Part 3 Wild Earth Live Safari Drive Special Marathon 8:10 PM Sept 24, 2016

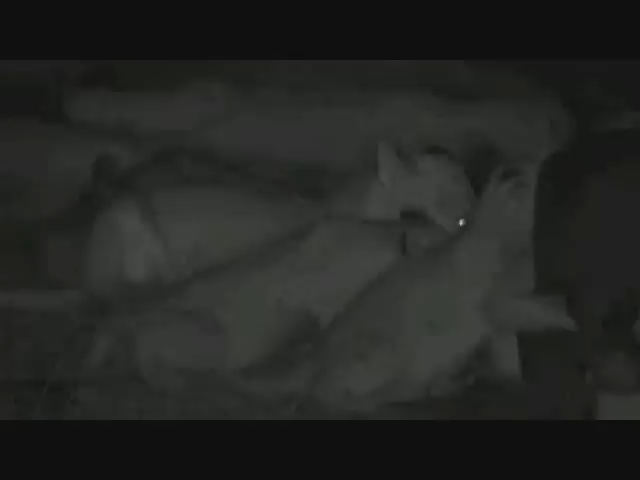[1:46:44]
And the cubs have to rely on their instincts. So when the mothers are not there, they don't make a lot of noise. They don't move too much. They try to hide as much as possible.
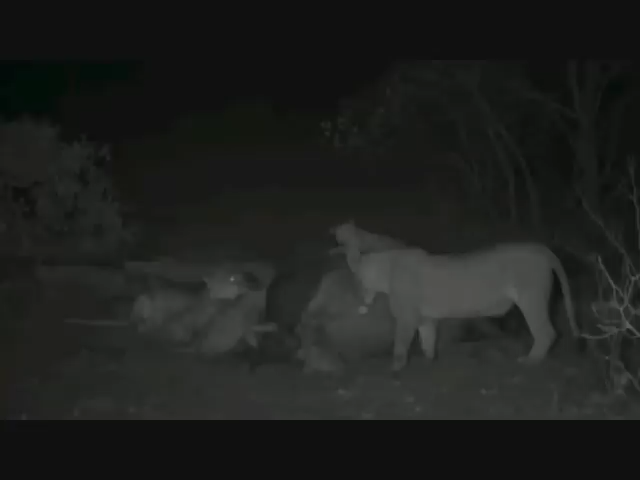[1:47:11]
Cubs pushing the adults away from the feeding area. Not too upset. She really wanted to, she'd swap them out of the way. Oh, give them a good lesson like that.
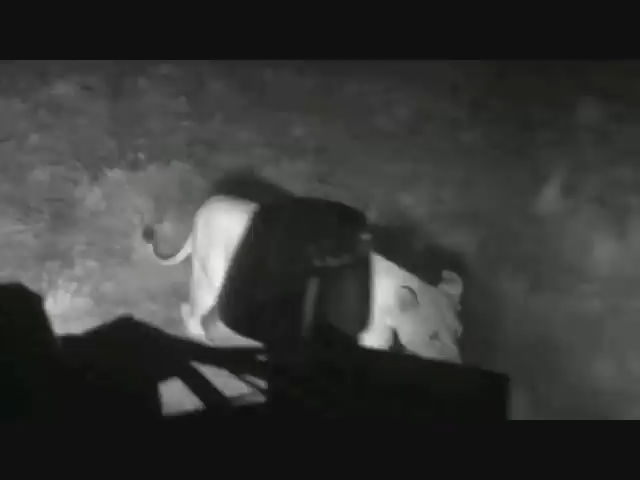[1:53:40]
Very close to the car. That's next to you, Tyler.
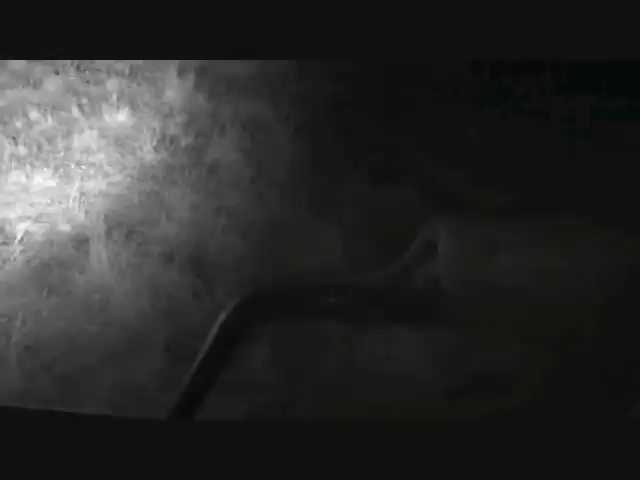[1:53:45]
No, that's you, James. How does that mean? I can't see where on earth this lion is. That's me there. Hello, everybody.
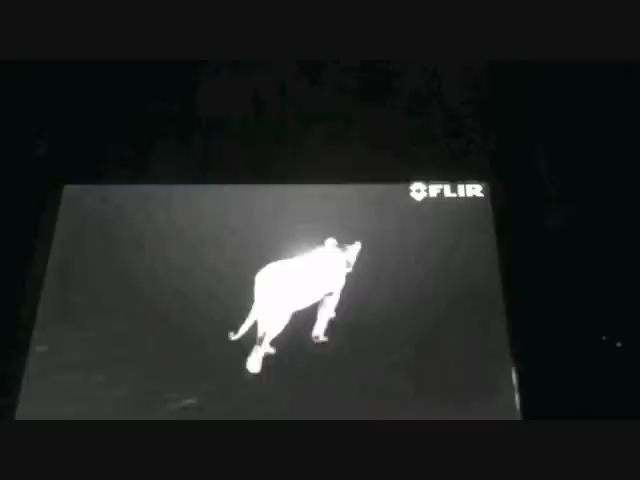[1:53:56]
1 meter away from you. She's 1 meter away from us now. Distance increasing. That's the thermal camera you can see.
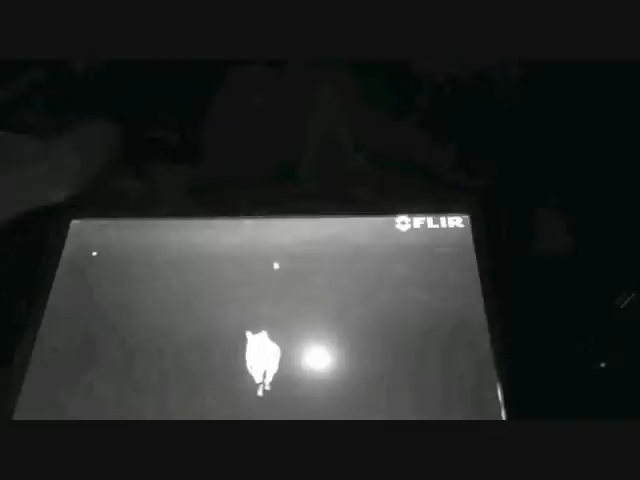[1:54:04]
She's walking towards the other lions. Happy to move, Graham?
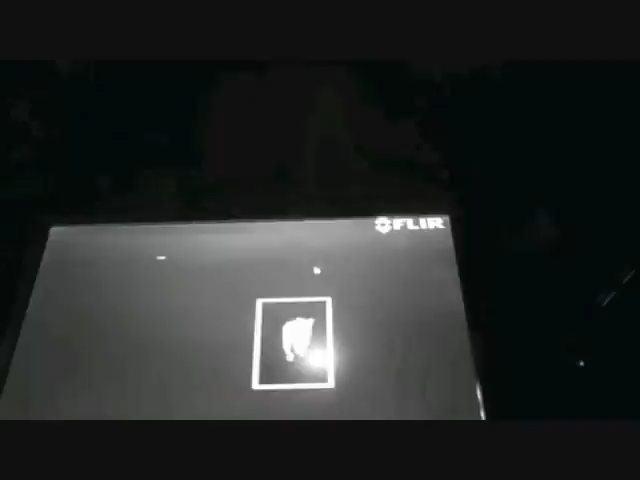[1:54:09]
Yeah. Yeah, they're all coming together now.
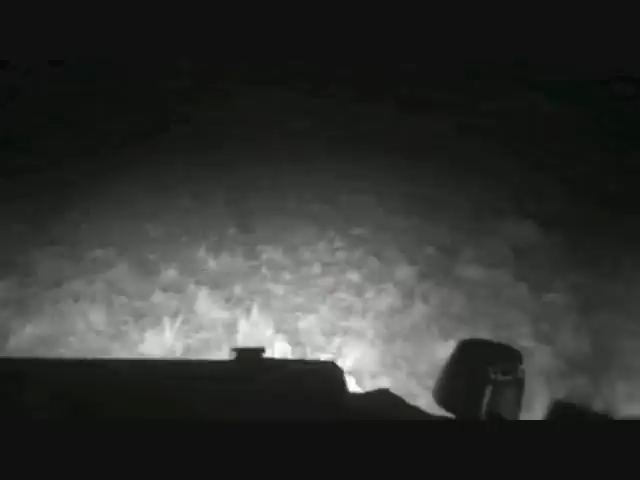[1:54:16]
I can put on a little bit of light because they're not in a complete hunt yet. Gee whiz, that was just incredible. So Lady Macbeth, yes, a lioness can absolutely take out a wildebeest, probably an adult cow.
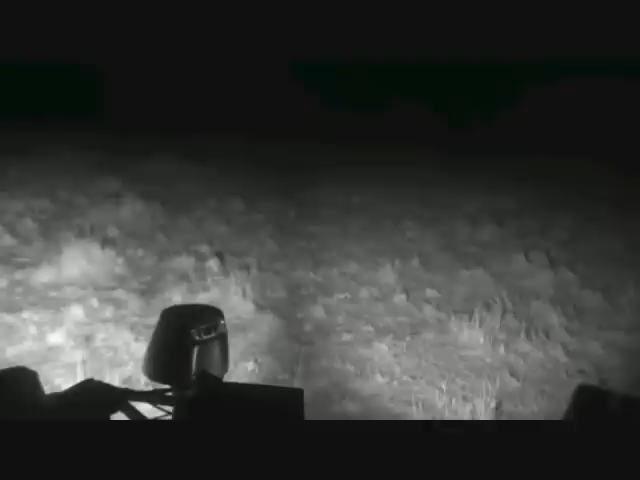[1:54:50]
Ah, there they are in front of us.
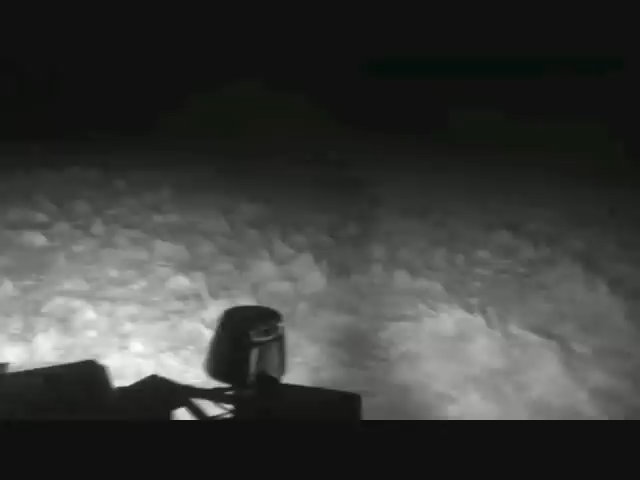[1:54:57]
Just see them now.
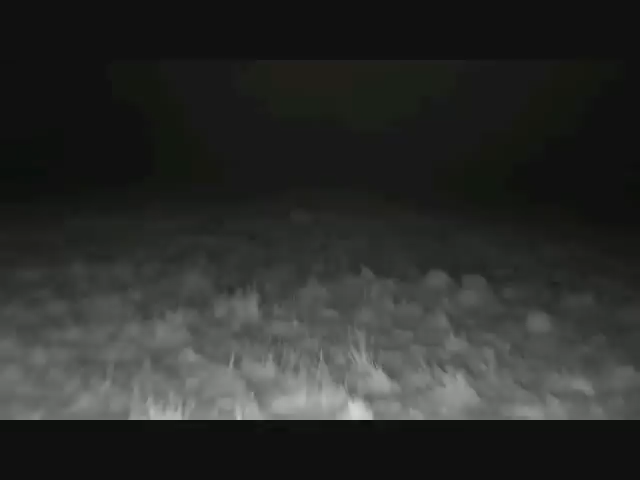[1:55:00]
The edge of the infrared.
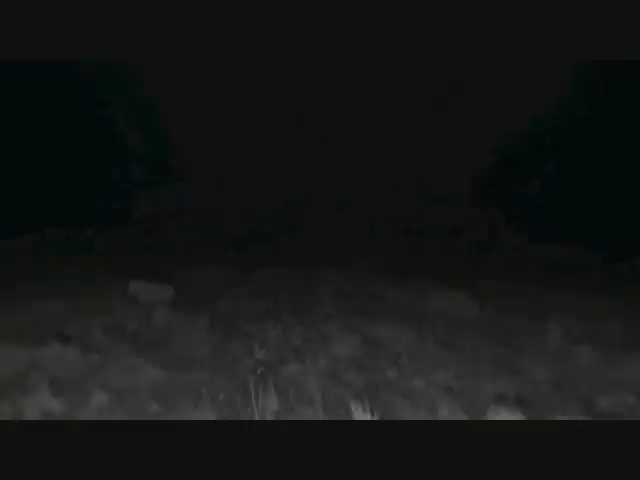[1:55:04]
And one on the right of us as well. Oh, they're all moving now. 1 at 2 o'clock.
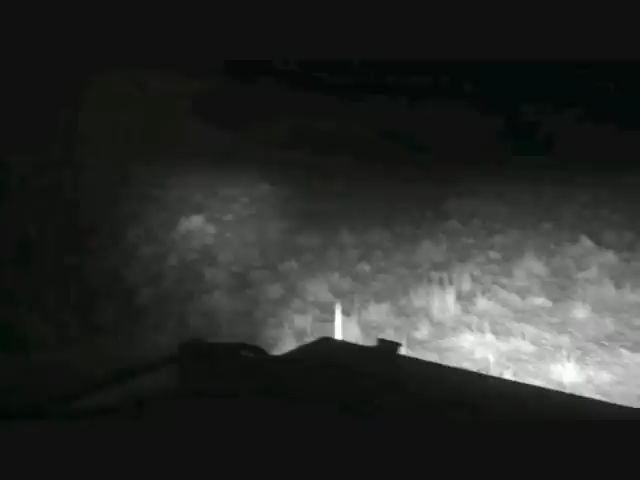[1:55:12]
Okay, I'm going to go towards 11:30. Let's leave the 1 at 2 for now. She'll presumably join the others. Yeah, they're up and they're moving together now. All right, while we follow these lions into the night, let's head across to Jamie. She's got another jennet.
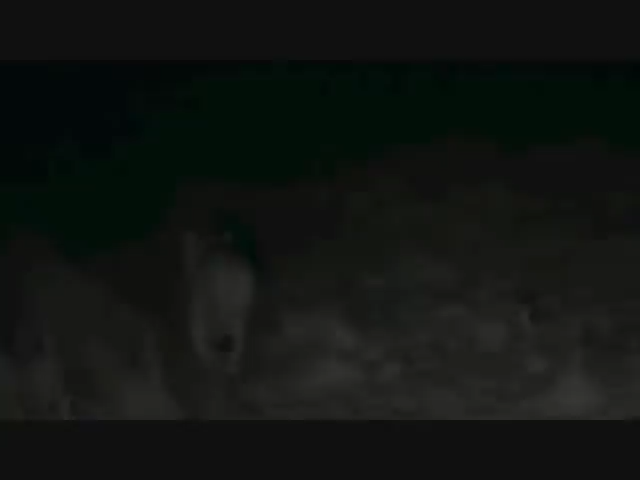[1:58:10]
They had a full roar, which as far as our hunting goes is not a particularly positive sign, but goodness, these mysteries that we're unraveling here, hopefully even further to be sorted. What is, just difficult to tell exactly what's on the thermal camera. They're walking right towards a woodland that is below the Ulololo escarpment. Alulolo. Can't say that word.
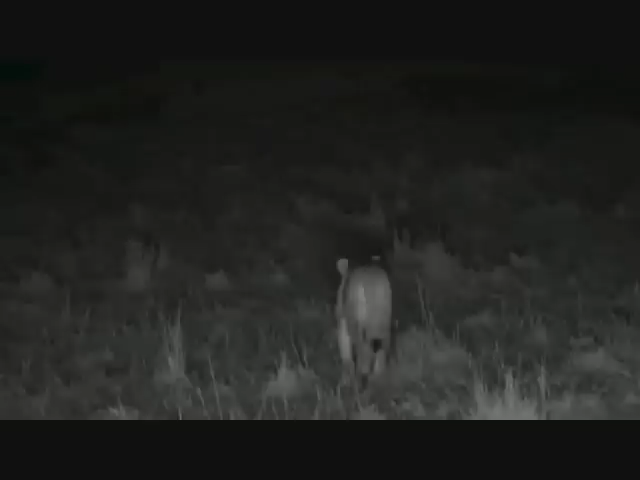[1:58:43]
There were rumors of cubs in this area. Let's see. Now, quite unlike the woodlands of Djuma, we will not be able to drive down into this woodland because it is, well, it's basically it's a sort of forest. It's a patch of forest. We're keeping scanning with the thermal.